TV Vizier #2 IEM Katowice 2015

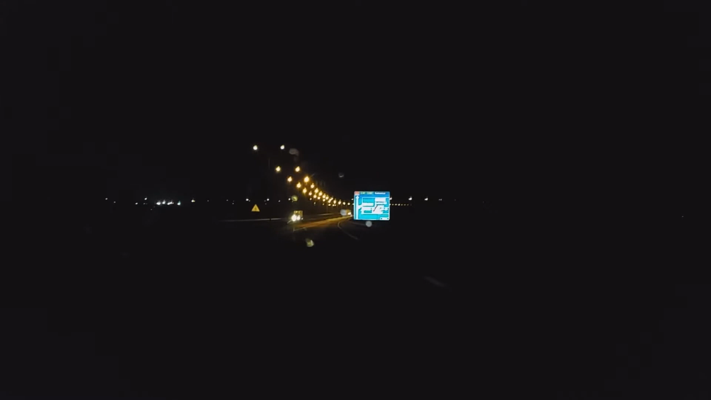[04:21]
Nie widocznie Nie widocznie I pierwsza bramka za nami Dawaj gazu Tylko gazy?